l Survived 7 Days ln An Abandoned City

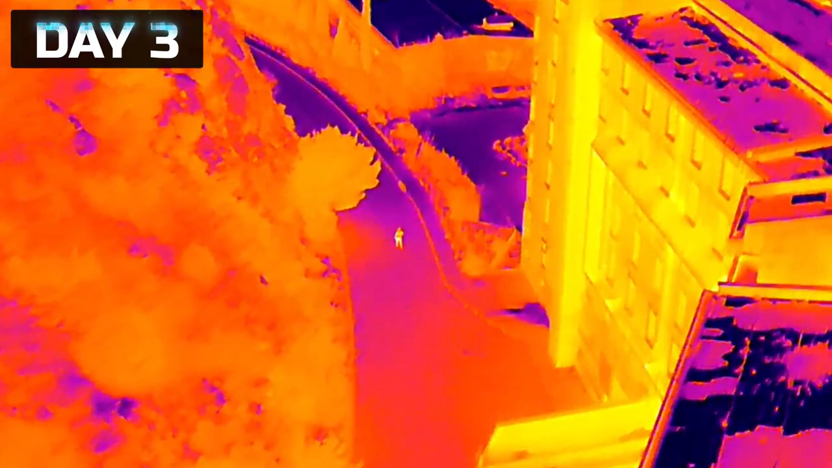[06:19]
And once our cameraman spotted this mysterious person on our drone, we did what anyone else would do. Let's go check it out. Investigation.